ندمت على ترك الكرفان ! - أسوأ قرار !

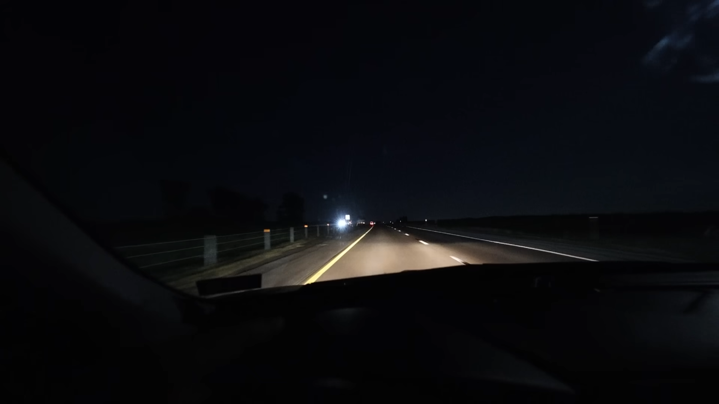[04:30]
وحرفيا بالسفر بالليل ما بتشوفش إلا ضواو السيارات اللي قدامك واللي بعرف اسلوب بالسفر بعرف اني بسافر بالليل لحتى